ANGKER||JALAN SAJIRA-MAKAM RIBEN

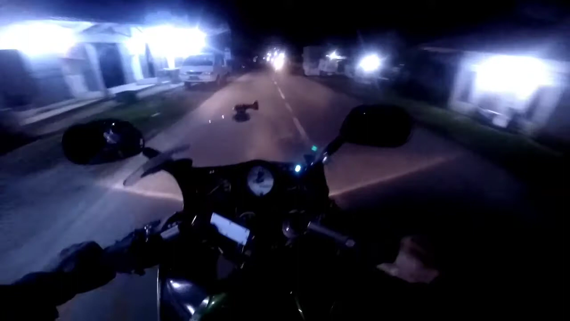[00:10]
Iya Sajra nih, yang arah penjarahan itu loh. Cuma gue ntar nggak ke tempat itu. Cuma gue ke arah balik. Abis nganterin temen ya tadi. Rumahnya di Somang, daerah Sajra juga. Semoga nggak gelap ya. Soalnya ini pengaturannya itu buat siang.
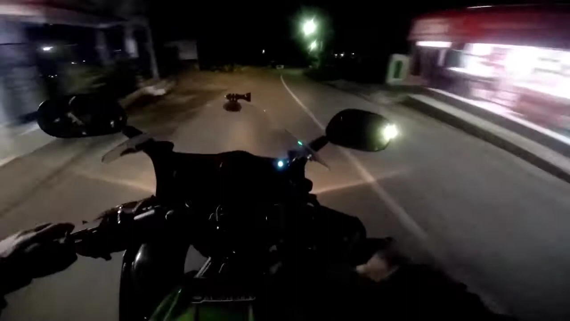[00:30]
Ini ada polisi tidur kalau salah. Oh ini nih.
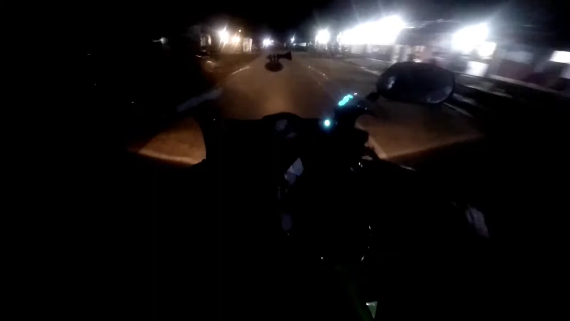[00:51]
Nanti gue besok balik ya dari Cipanas ke Depok.
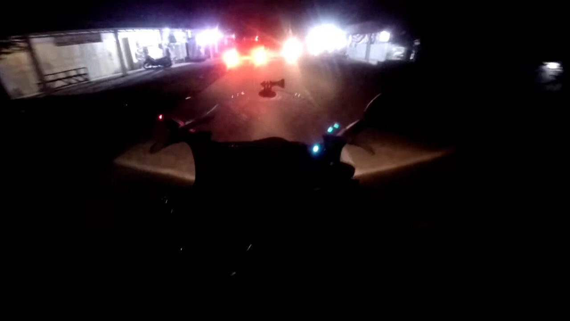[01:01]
Yang mau bareng ayo kontak aja DM via IG atau WA ya. Ini masih perkampungannya, cuma ntar di sononya sepi nih. Yang mau lihat jalurnya ayo lihat nih jalurnya hutan semua kiri kanan.
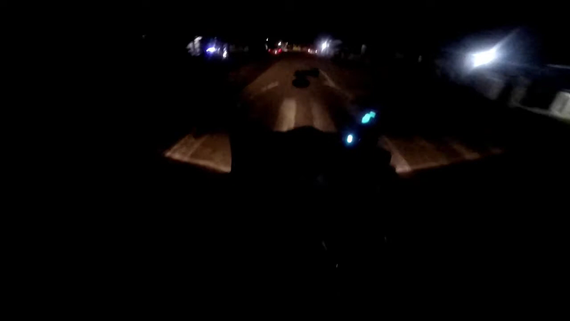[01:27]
Sini pasar ya,
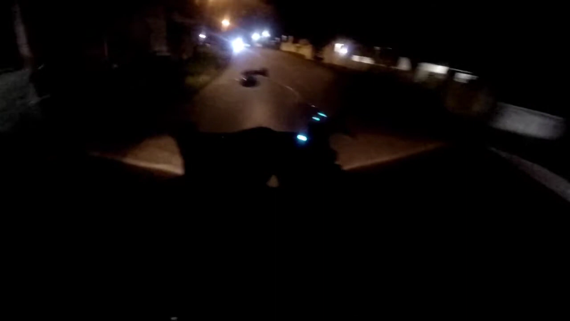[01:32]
pasar ini kantor polisi. Ntar habis ini kita hutan semua.
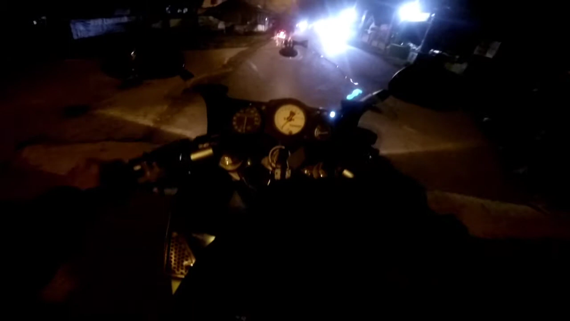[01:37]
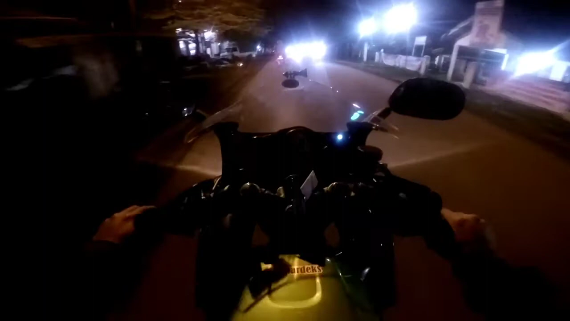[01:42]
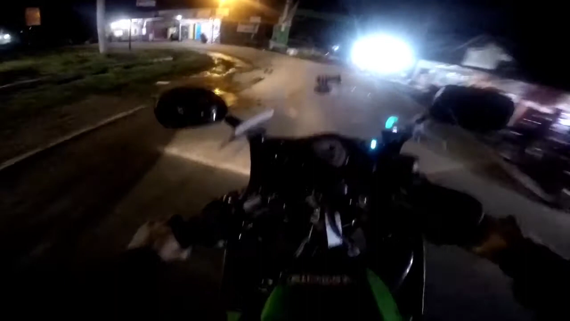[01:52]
Yang balap liar enak nih di sini.
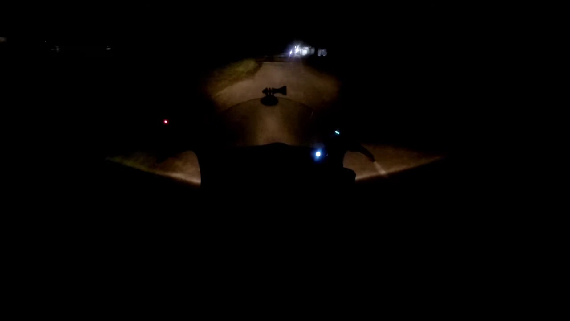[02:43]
Sini gua harus hati-hati gasruk soalnya.